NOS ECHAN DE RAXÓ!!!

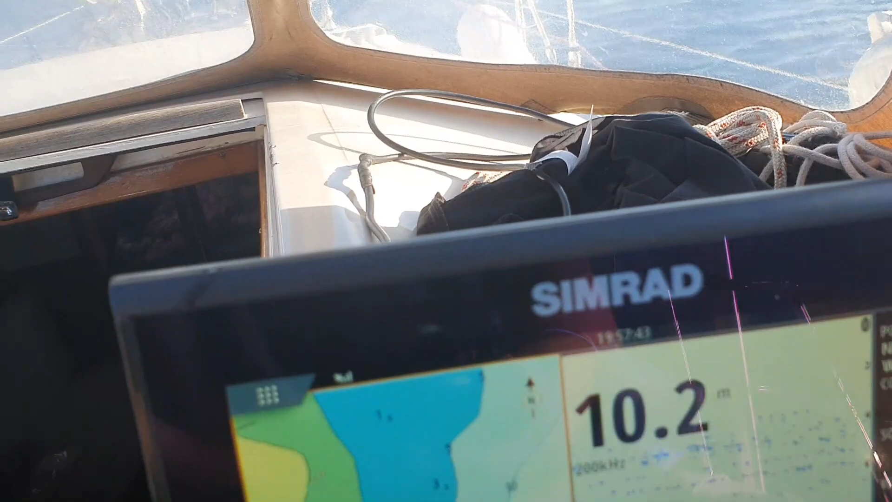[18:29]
On screen: depth 10.2 m
Hemos encontrado el final del talud.
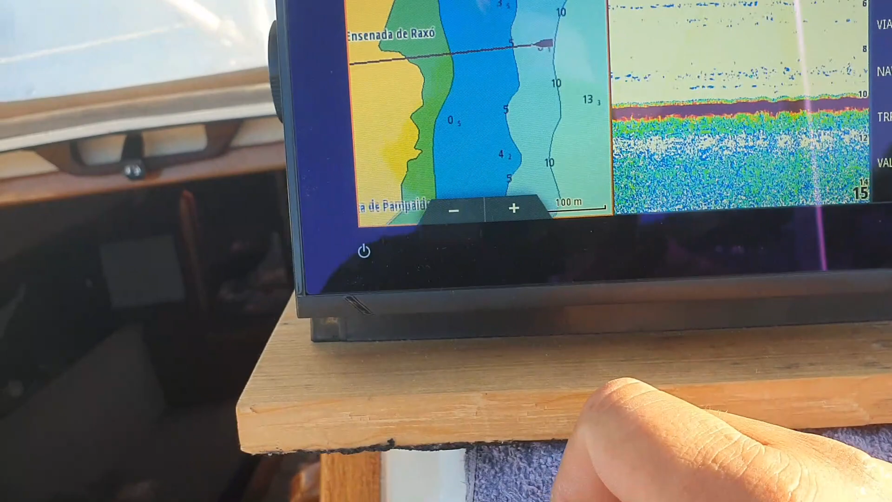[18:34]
Fijáis, estamos ahí la isobática de 10 y la de 5 y estamos en el medio. Nosotros hacemos 2,2 metros con este barco.
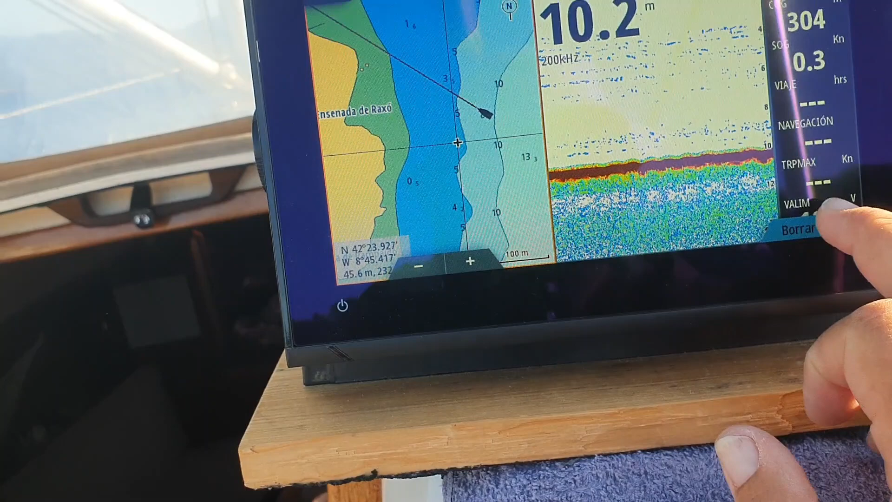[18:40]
On screen: depth 10.2 m
Y aquí vamos a estar muy tranquilitos porque ahora está soplando suroeste,